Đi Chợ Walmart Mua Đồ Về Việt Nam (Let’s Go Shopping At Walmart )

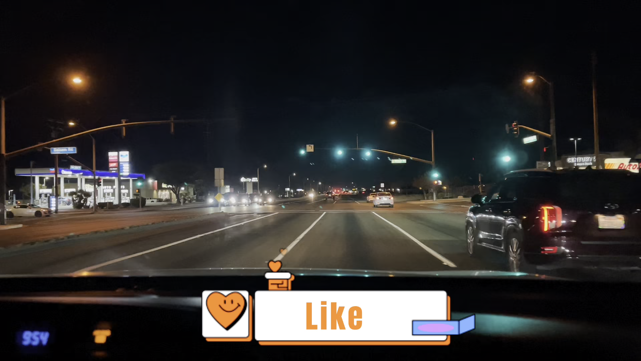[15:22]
Okay, các bạn ơi, bây giờ mình đang trên đường về các bạn. Các bạn thấy phía trước không, chiếc xe là chớp chớp cứu thương các bạn. Mỗi lần xe cứu thương chớp chớp vậy nè, bắt buộc là mình phải tấp vô lề các bạn thấy không? Bên phía sau thì mình không cần tấp, nhưng mà mấy người phía trước là bắt buộc phải tấp hết vô lề các bạn nha.
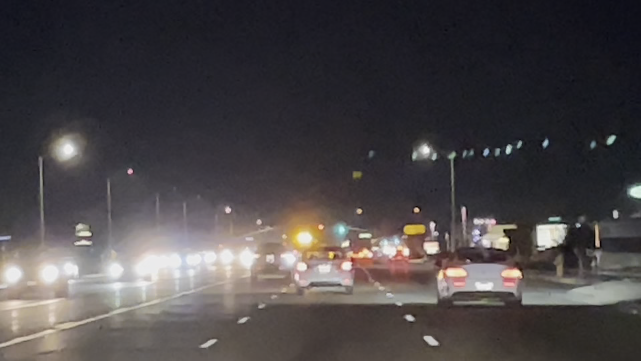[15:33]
Đó, bạn thấy xa xa không? Có xe màu trắng tấp xong rồi mới qua rồi đi ra lại, các bạn thấy không?